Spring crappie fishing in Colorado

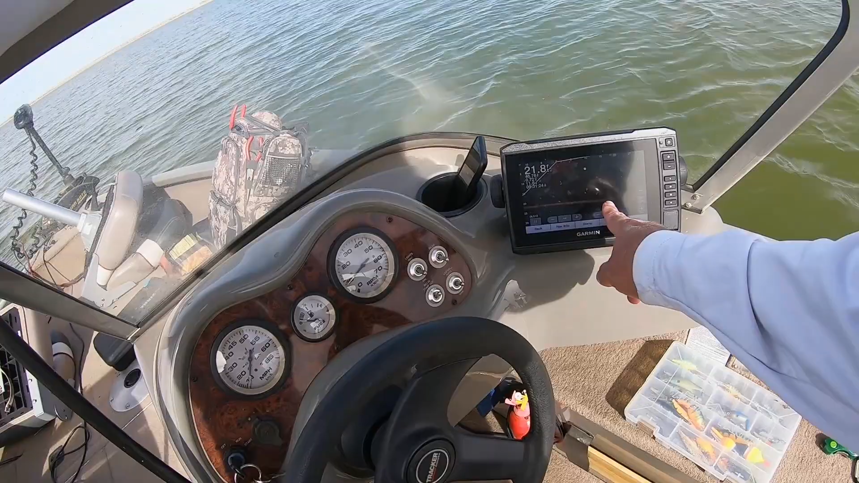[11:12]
And stay on top of them and fish them. Vertical jig them. Especially crappie. That's like traditional. But you see there's just one lone fish here suspended. And it's about 12 feet of water. And what's the best way to catch this fish? Like this.